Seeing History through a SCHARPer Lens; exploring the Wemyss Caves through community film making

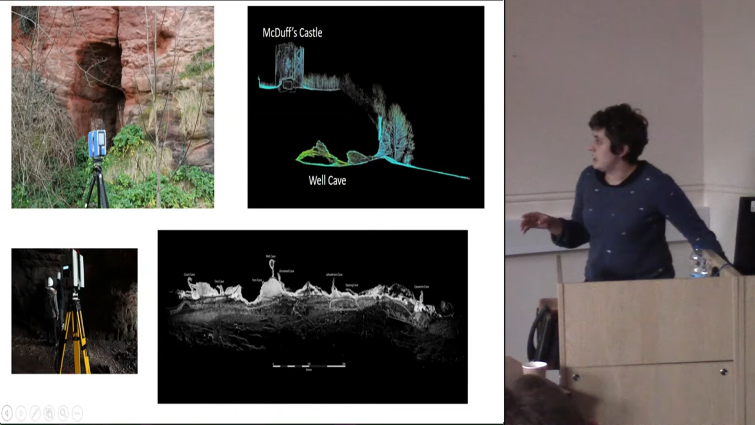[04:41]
So in 2013, SWACS and SCAPE joined together for the SureDig project to create a collaborative digital project. Laser scans were taken both of the inside
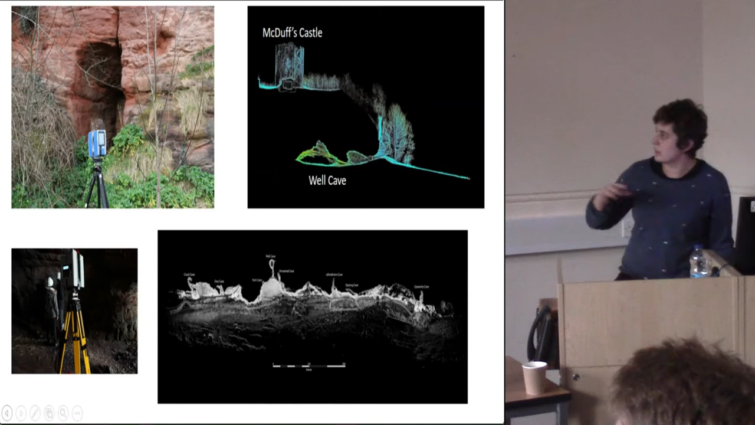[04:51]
and outside of the caves with the help of the York Archaeology Trust, and create a lot of things we call laser models, laser scans.